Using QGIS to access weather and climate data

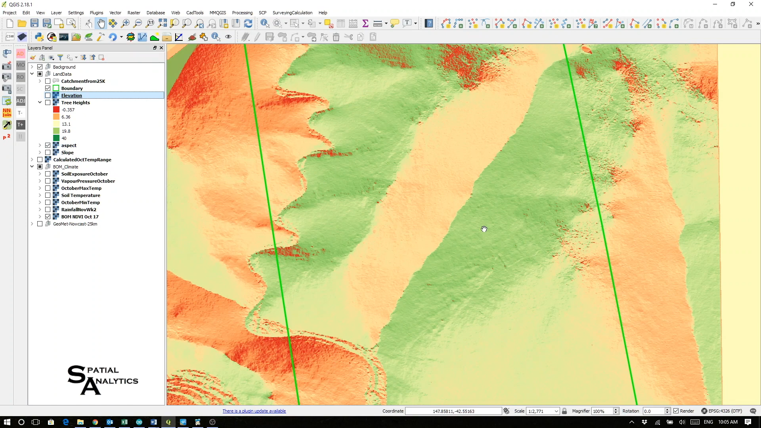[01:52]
I can have a look at the aspect of my ground, or its slope.
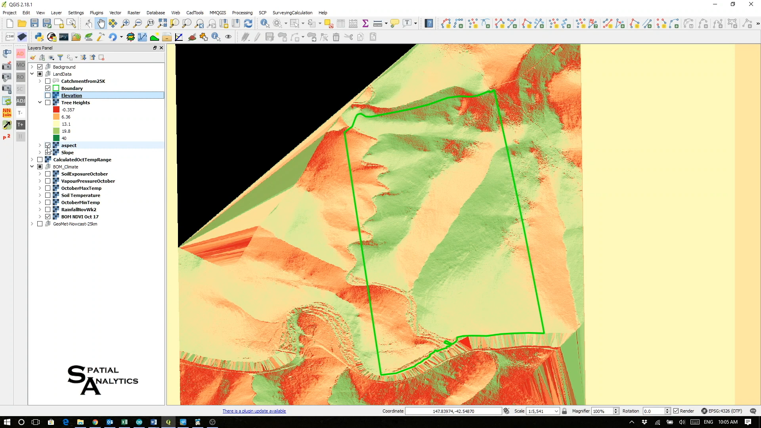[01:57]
And from that information,
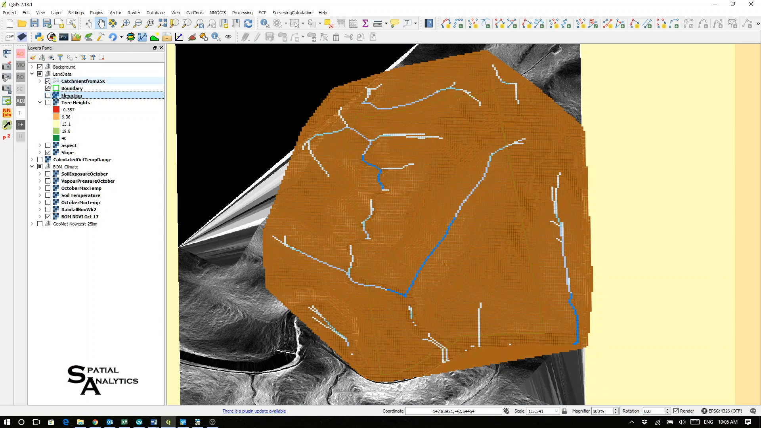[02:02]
I can calculate my catchments and the likely river flow through those sections.
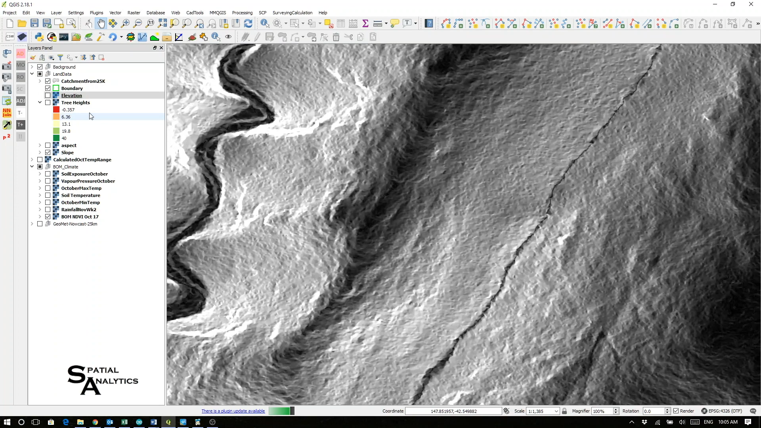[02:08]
I could maybe bring in my forecast winds for a period,